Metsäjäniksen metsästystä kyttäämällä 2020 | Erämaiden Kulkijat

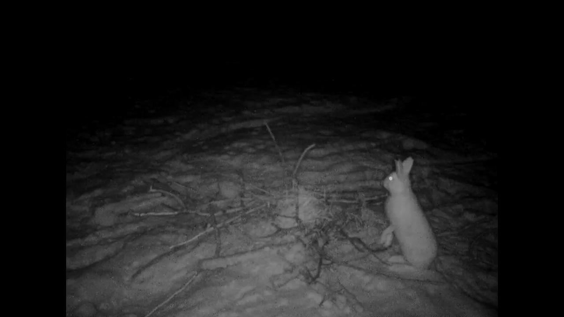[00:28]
Tässä nytten semmonen pari viikkoa on riistakameraan tullut hyvinkin aktiivisesti kaiken kaikkiaan kuvia, että pari jänistä on tuossa
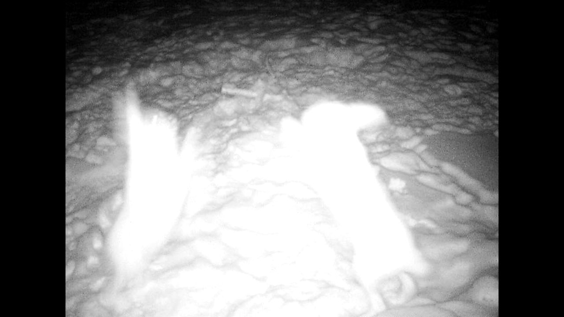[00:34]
pienellä pellolla pyöriskellyt ja siihen nyt pari päivää